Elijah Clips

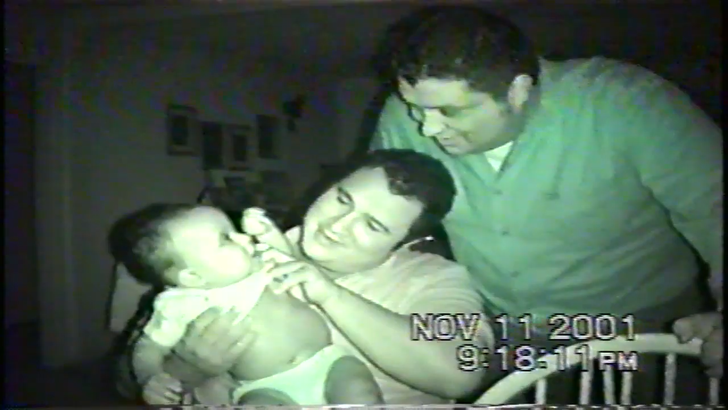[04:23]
Okay, take it off that thing that you had it on. That's a night vision? Yeah. That's neat. I'm going to dump a bath on you.